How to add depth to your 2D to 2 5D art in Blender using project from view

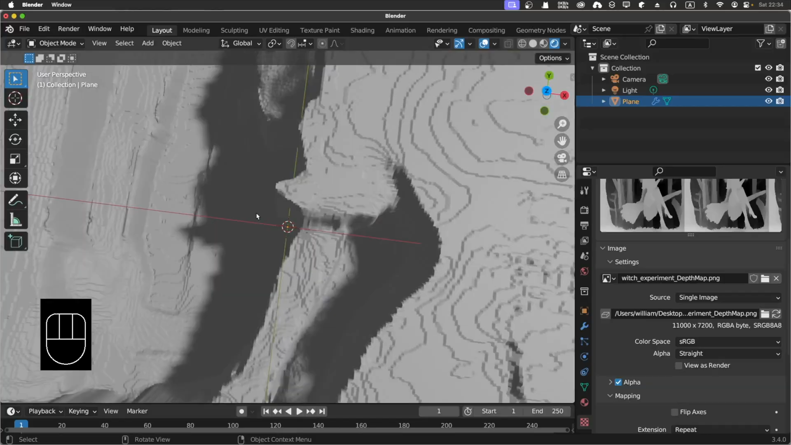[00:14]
But still, I'm not too satisfied with the final result because the background is too flat, even though I add depth to it.